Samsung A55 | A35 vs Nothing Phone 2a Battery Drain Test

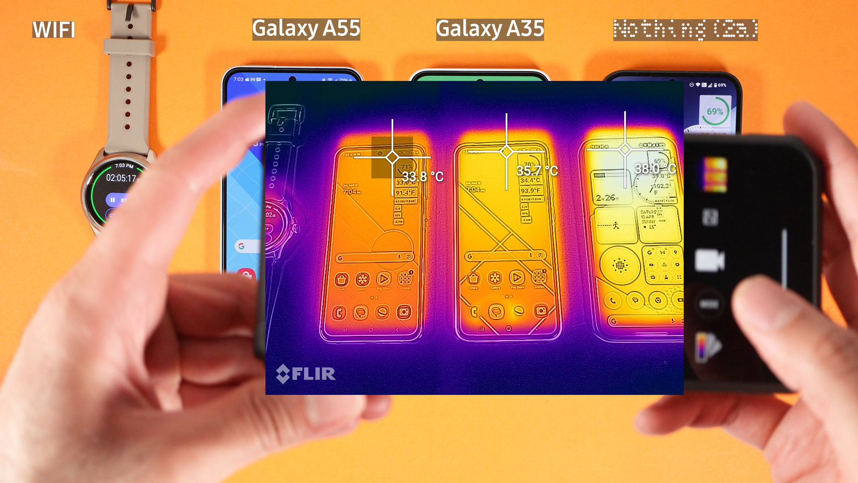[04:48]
Also I use the app from FLIR to test the temperature. As you can see the Nothing Phone 2A is hotter than the other two phones. Galaxy A55 did the best job here.
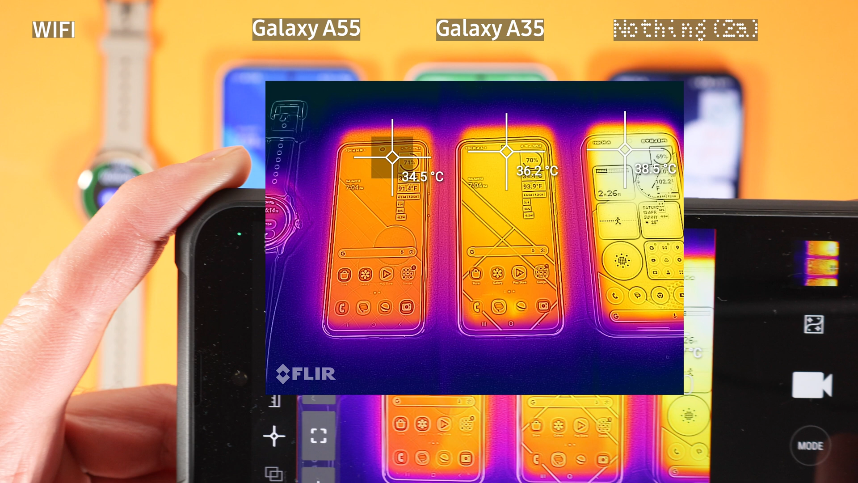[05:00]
Kudos to Samsung for creating such an efficient chipset in terms of thermals. Now I am going to turn off Wi-Fi and we are moving to 5G test.